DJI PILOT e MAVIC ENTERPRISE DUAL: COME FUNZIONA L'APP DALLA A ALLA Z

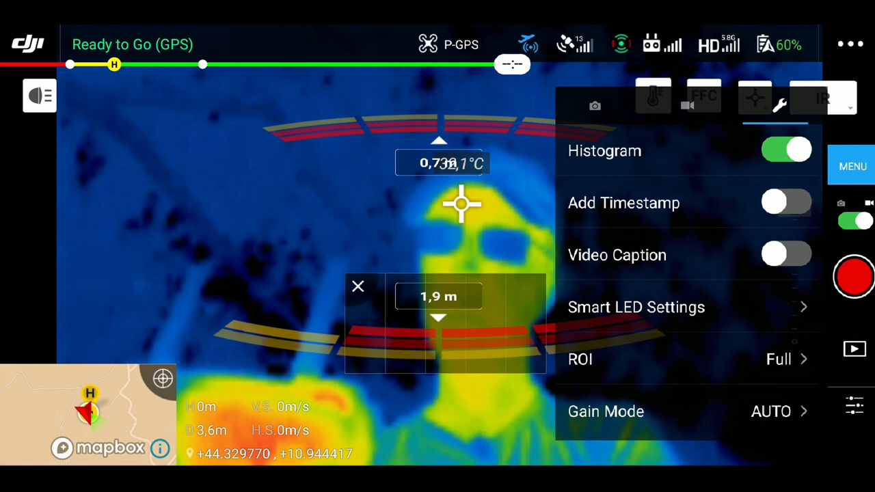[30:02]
attivare e disattivare ad esempio l'istogramma il timestamp quindi la data e l'ora video caption la
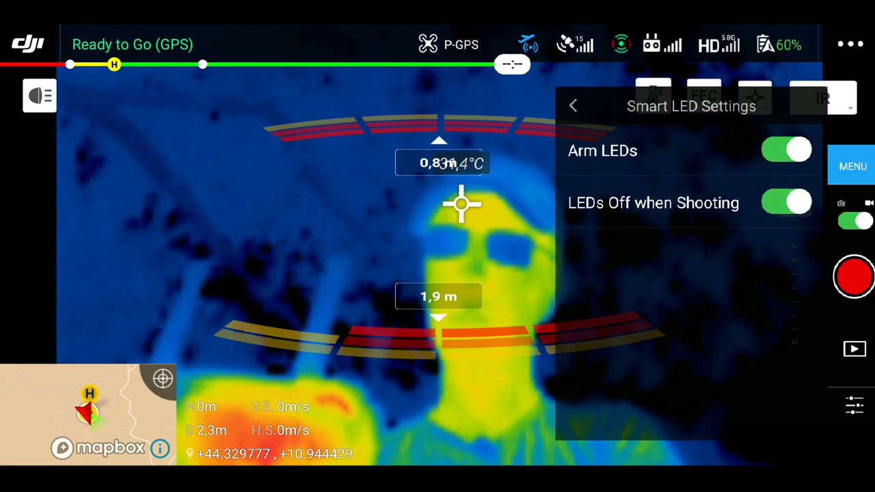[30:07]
gestione degli smart led se vogliamo che si accendano e che si spengano il ROI cioè la gestione della telecamera termica escludendo che esclude un 33% del cielo o un 50% del cielo io in questo caso utilizzo
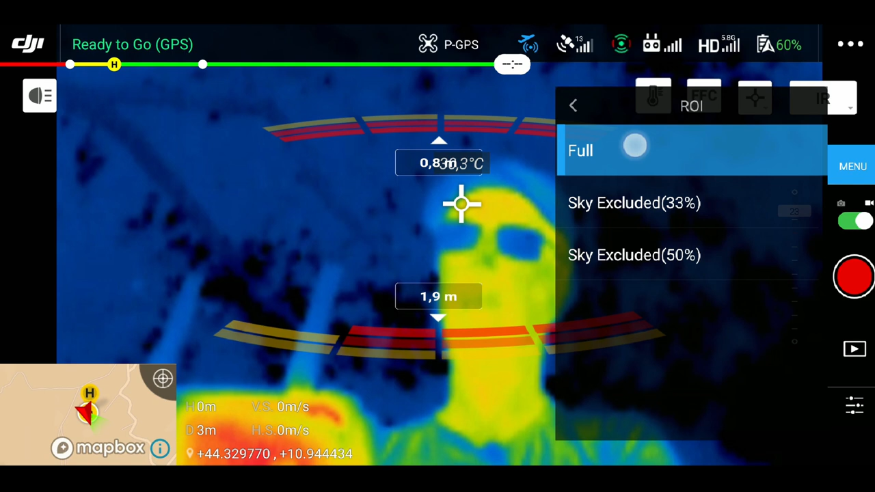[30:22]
una full perché poi vado a gestirla tramite quel pulsantino che vi mostravo prima del termometro che mi dà un range ben preciso
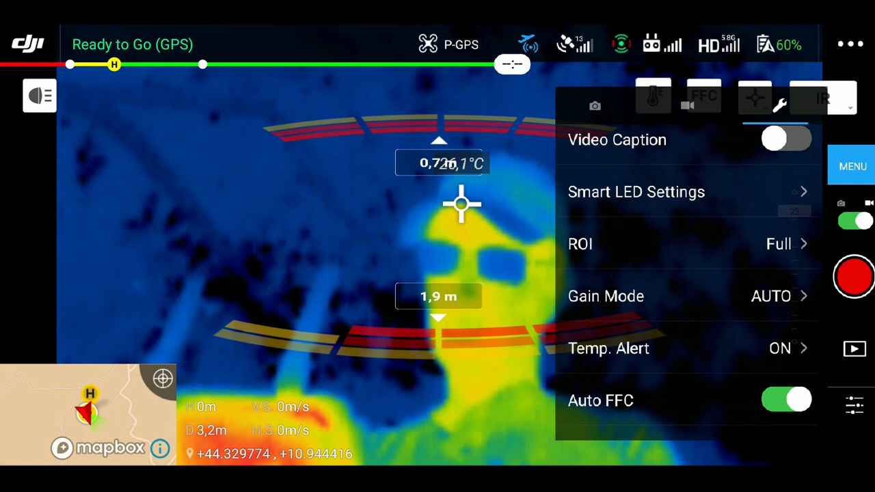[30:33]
che gestisco io personalmente poi abbiamo la temperatura
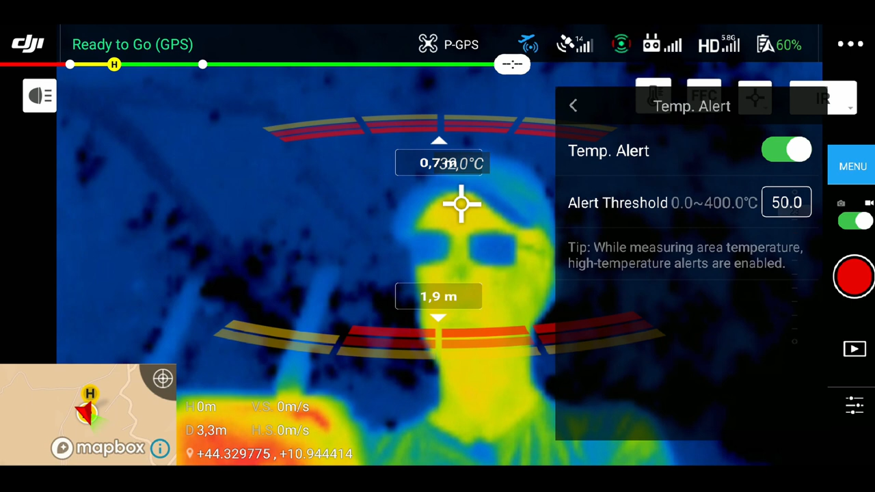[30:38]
di allerta se supera i 50 gradi un punto ce lo dice quindi inizia a
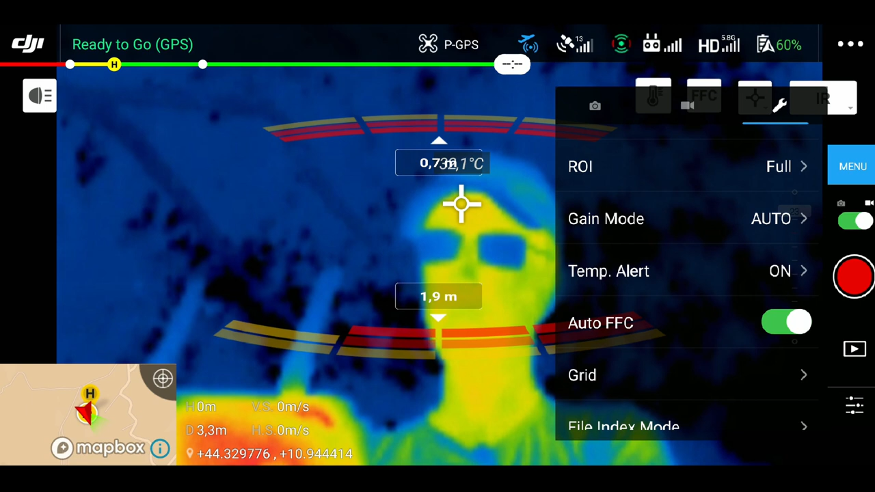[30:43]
suonare l'auto FCC quindi l'autocalibrazione la possibilità di inserirci la griglia la tipologia di file se deve essere 00001 002 003 e poi proseguire oppure nel momento in cui si fa una formatazione ricomincia da 0000 001 002 003
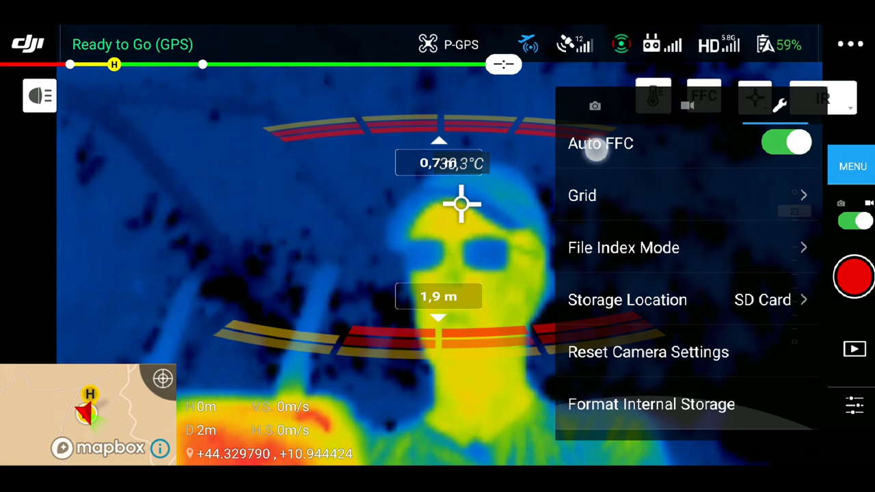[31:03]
e via dicendo la possibilità di scegliere dove andare a buttare i file se nell'SD card o se nello storage interno di 22 giga non di 18 avevo sbagliato scusatemi
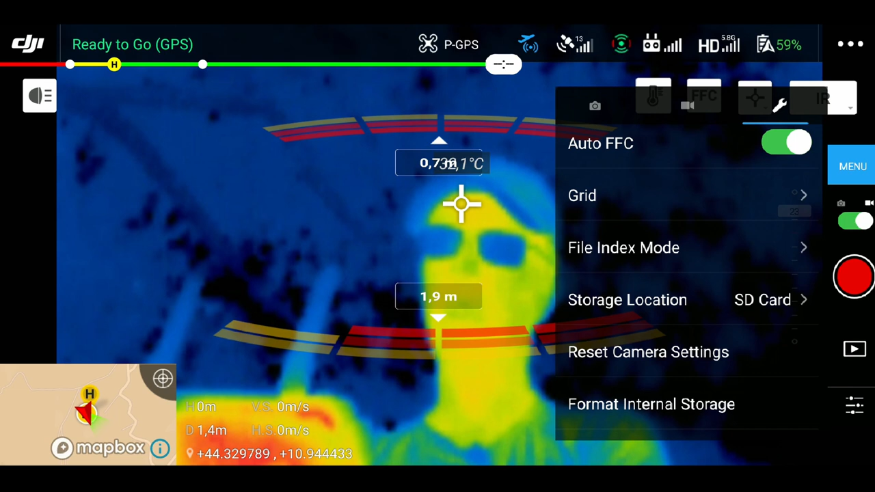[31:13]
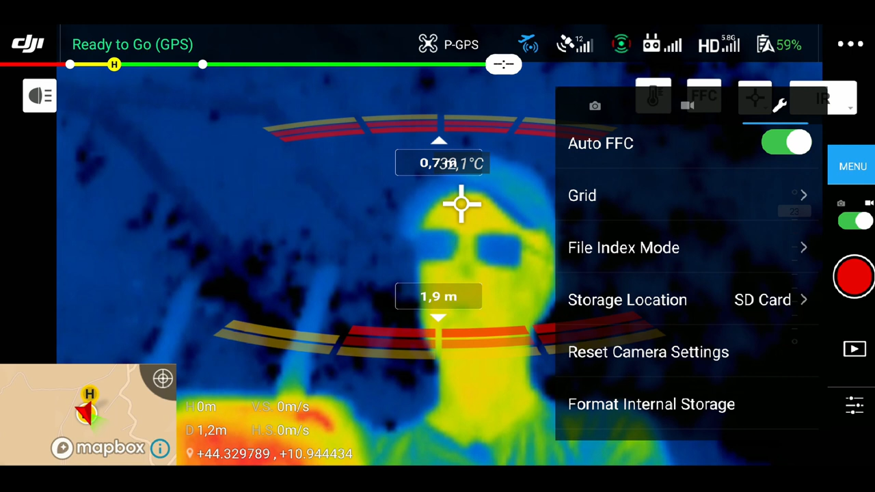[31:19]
i settaggi il reset dei settaggi della camera e la formatazione dello storage interno bene abbiamo visto questo menu ovviamente qui abbiamo la possibilità di switchare tra foto e video sotto abbiamo la possibilità di attivare o disattivare la
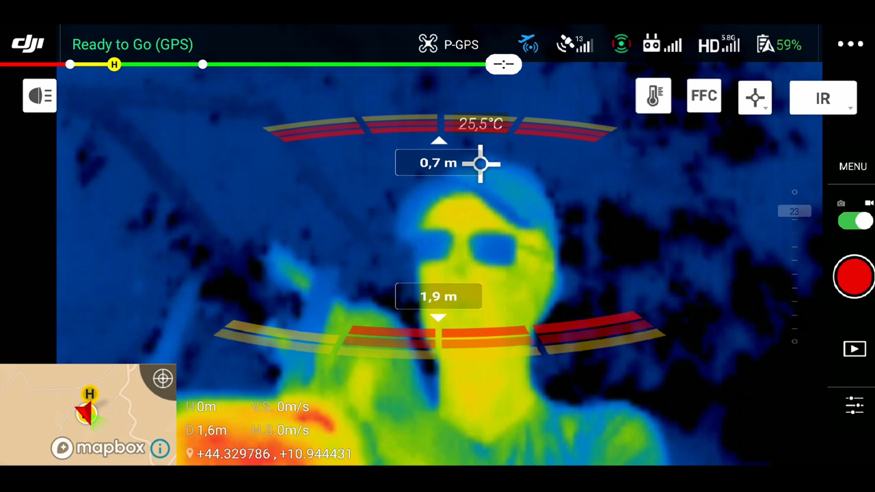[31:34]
registrazione video e fotografica qui di fianco abbiamo la possibilità di entrare
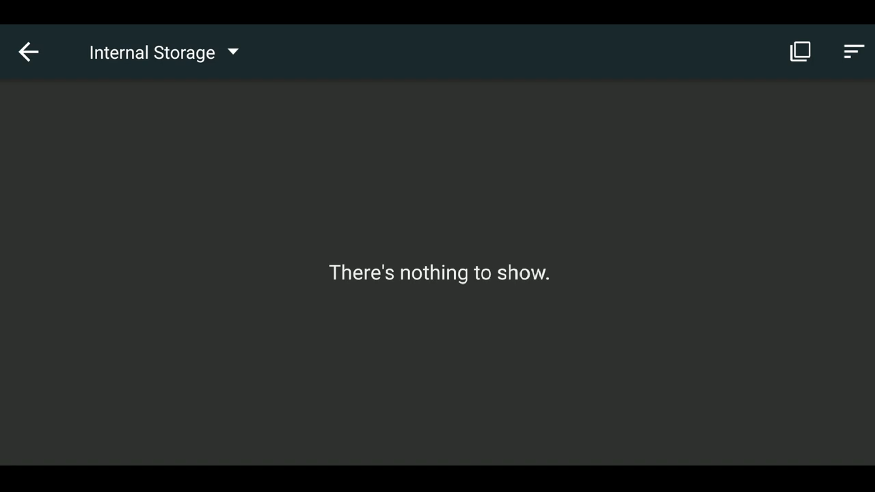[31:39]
all'interno dello storage della telecamera in questo caso non c'è nulla e poco più in basso la possibilità di gestire ben poco maledetta DJI che non lo ha aggiornato la possibilità di andare a gestire
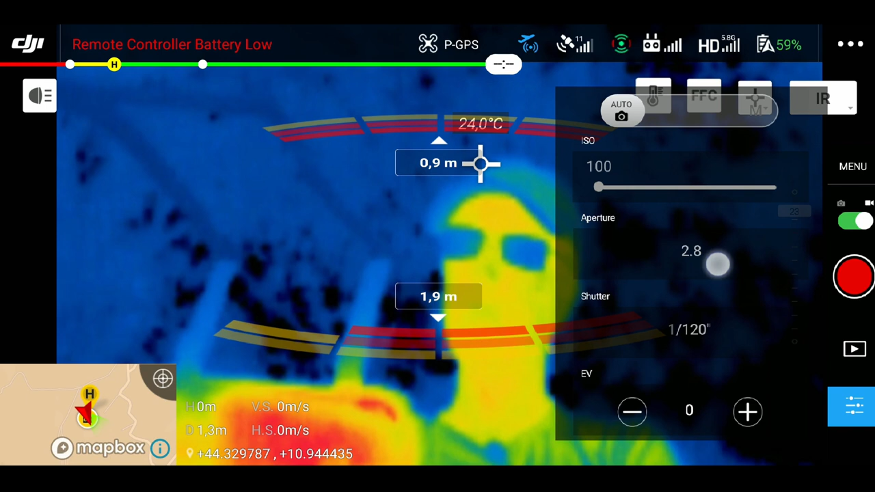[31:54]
solamente l'esposizione della telecamera vedete più 3 più 7 lo metto
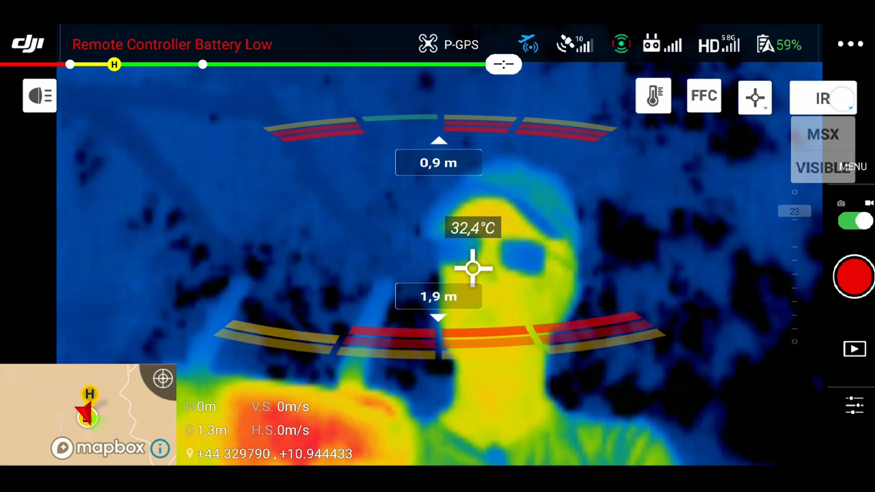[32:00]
On screen: spot 32.4°C
invisibile perché altrimenti non vedete la differenza vedete posso andare a aumentare l'esposizione